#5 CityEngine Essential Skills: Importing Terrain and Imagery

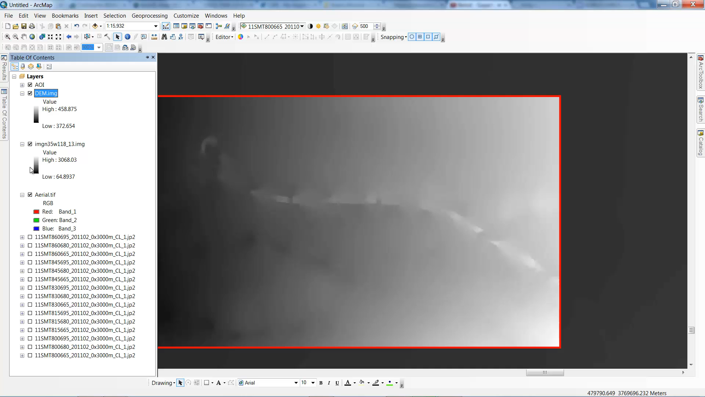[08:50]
If we turn off the original elevation data set we can see that the dem and the arial image line up perfectly with our area of interest.